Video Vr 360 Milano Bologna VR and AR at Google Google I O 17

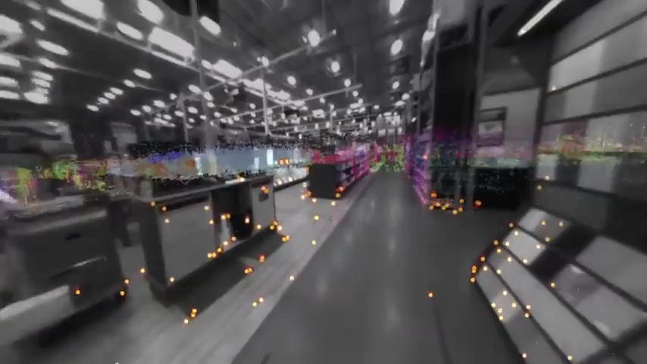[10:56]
And this allows us to generate large-scale descriptions of the space.
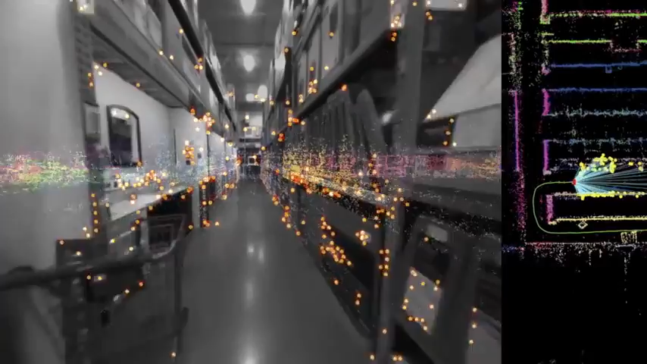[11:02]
And this enables centimeter-scale accurate positioning within the building.
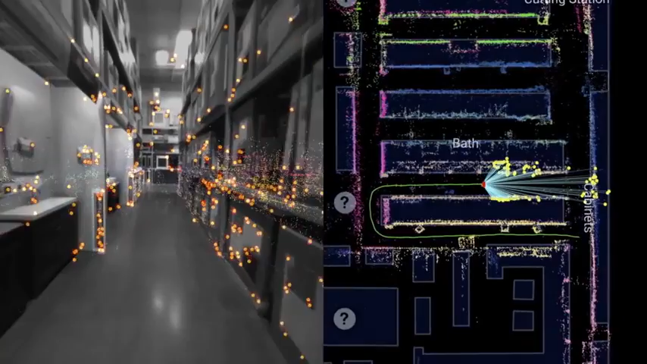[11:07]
It's a lot like GPS, but rather than talking to satellites 1,000 miles above the earth, it's just using features that are just a few feet away to calculate its position.